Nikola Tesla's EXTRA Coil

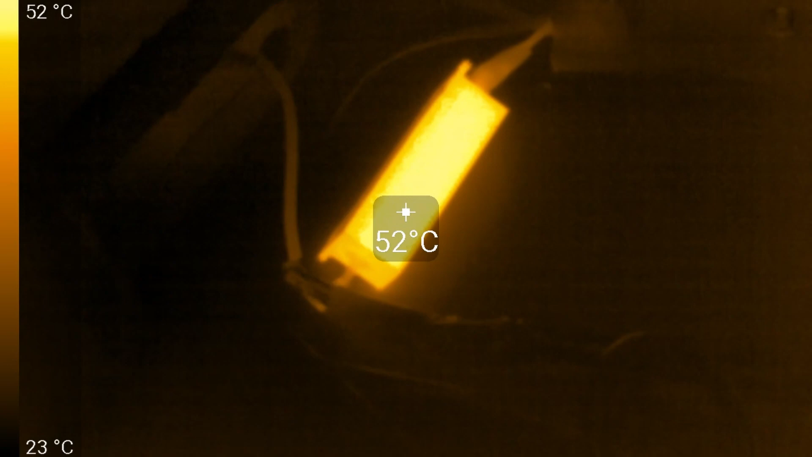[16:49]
On screen: spot 52°C, scale top 52°C, scale bottom 23°C
And as you can see the resistor is truly getting hot. 53 degrees celsius.
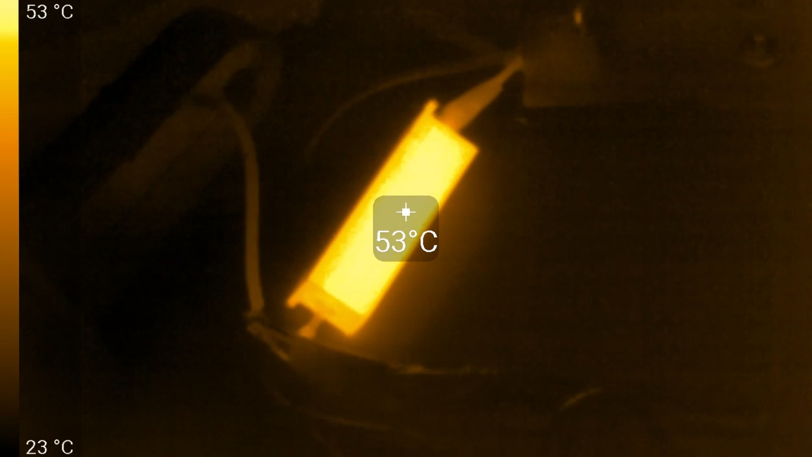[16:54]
On screen: spot 53°C, scale top 53°C, scale bottom 23°C
You can clearly see it is hot.
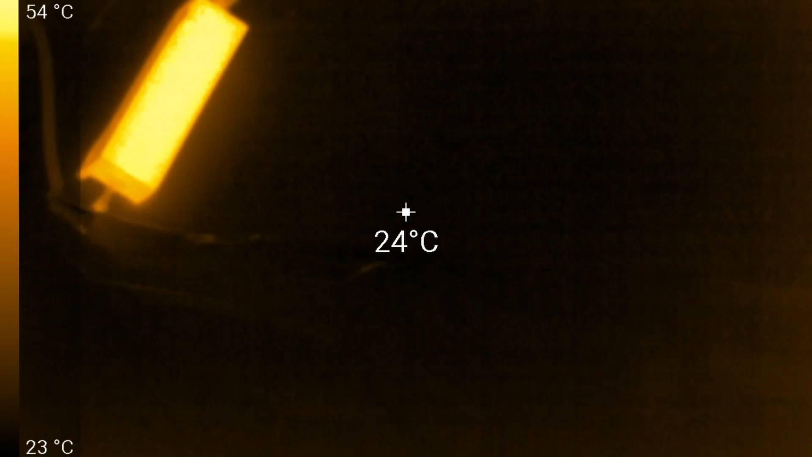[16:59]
On screen: spot 24°C, scale top 54°C, scale bottom 23°C
If I check for the background it says 23 degrees. Here's my heat gun.